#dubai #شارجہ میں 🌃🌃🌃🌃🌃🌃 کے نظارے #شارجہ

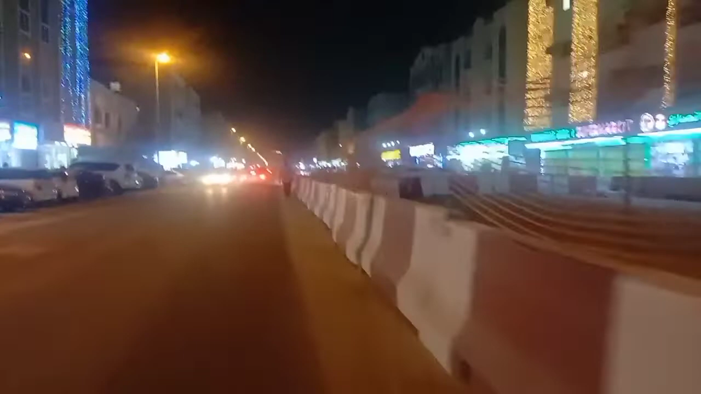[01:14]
علاقہ جو ہے نا اس ٹیم جگ مگا رہا ہے یہ دیکھیں یہاں پر جو ہے نا کام ہو رہا ہے تھوڑا سا روڑ بند کیا ہوئے ہیں لوگوں نے بلدیا نے شارجہ کی بلدیا نے یہ روڑ فیلال بند کیا ہوا ہے یہاں پر جو ہے نا فیلال کام چل رہا ہے ہاں جی
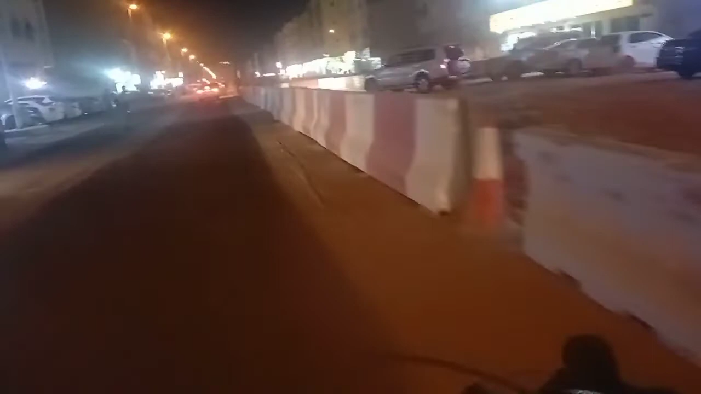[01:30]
ماشاءاللہ جو ہے نا چار روزے ہو گئے ہیں اللہ کے فضل و کرم سے ماشاءاللہ ہم آپ کو دکھا رہے ہیں جی اسٹم روڑ روڑ کے اوپر اسٹم ہم جا رہے ہیں
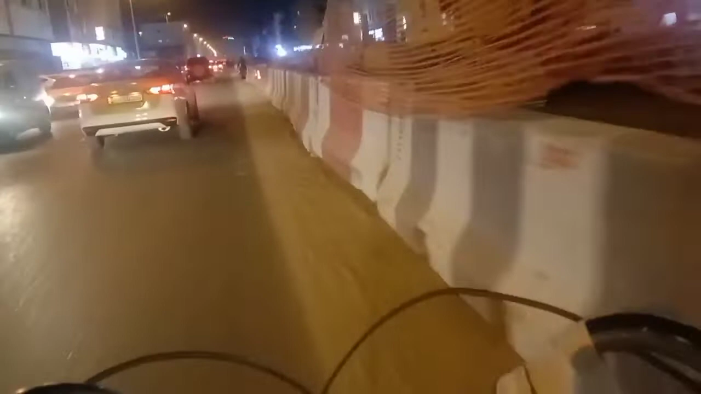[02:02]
سب سے بڑی بات یہ ہے کہ ہم اسٹم اپنی گاڑی بھی چلا رہے ہیں اور ساتھ ساتھ جو ہے نا اے ویڈیو بھی بند رہا ہے
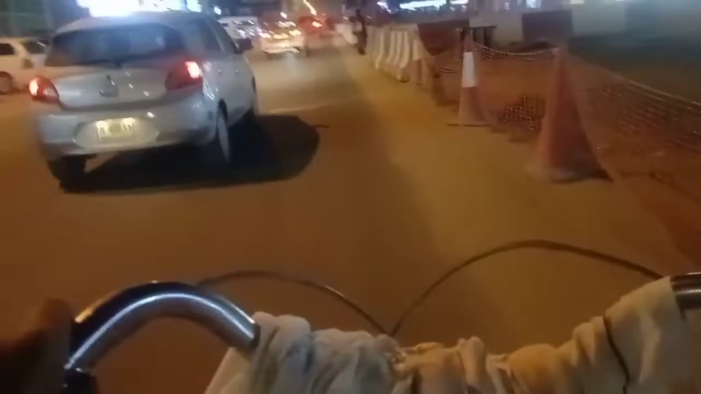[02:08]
ہاں یو اے ای شارجہ یہ ہے جی یو اے ای شارجہ ہاں